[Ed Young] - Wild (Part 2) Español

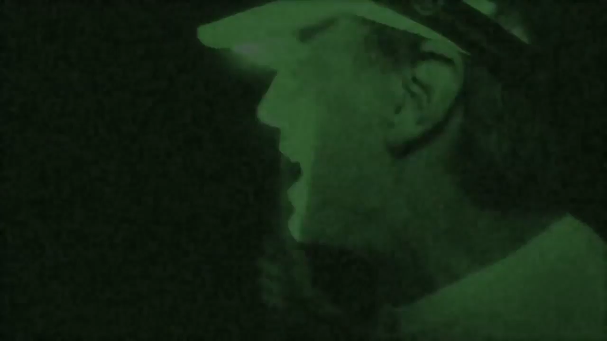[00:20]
Una noche con las ranas.
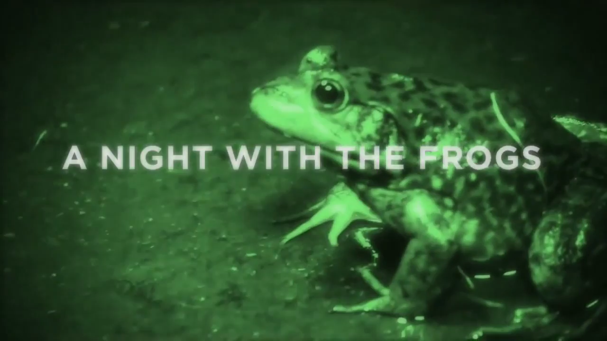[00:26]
Yo he cazado estas ranas por años, pero estas cosas pueden saltar, son muy atléticas.
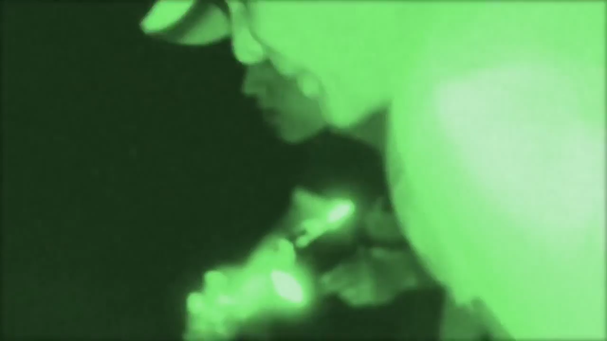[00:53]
Mira, esas serpientes estaban comiendo este pescado, lo tenían contra una pared.
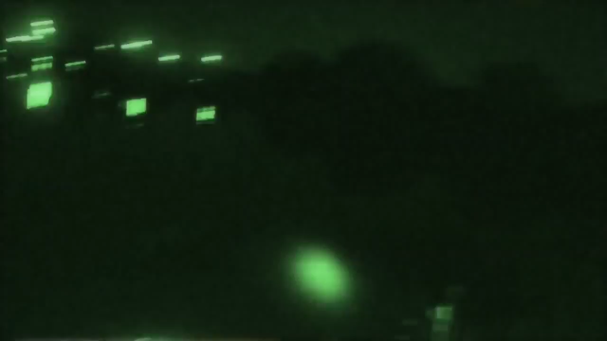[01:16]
Mira, mira, hay billones en este lago. Están por todos lados.
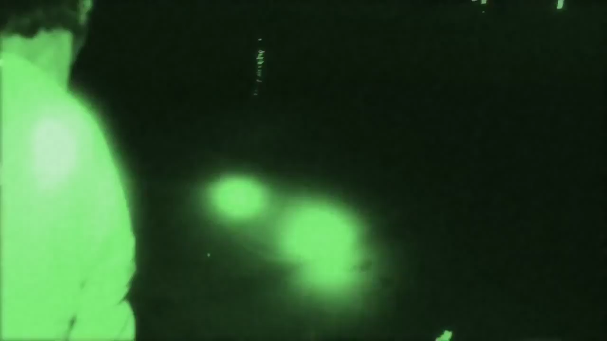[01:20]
Deben de haber leído ese experimento.
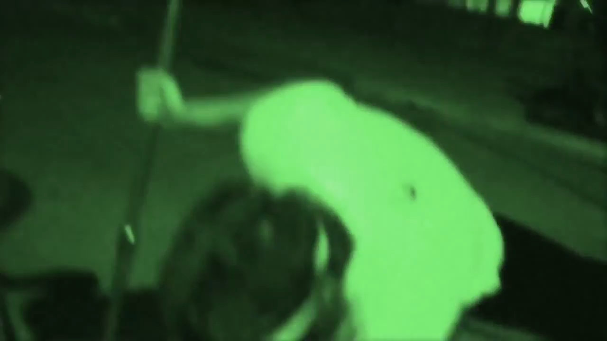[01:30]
Cazando sapos. Tenemos un balde lleno de ellos.
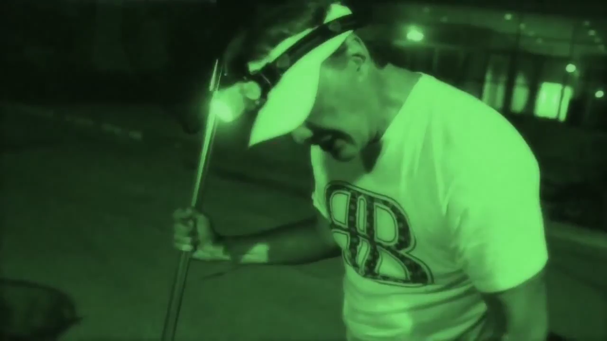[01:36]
Te puedo decir algo.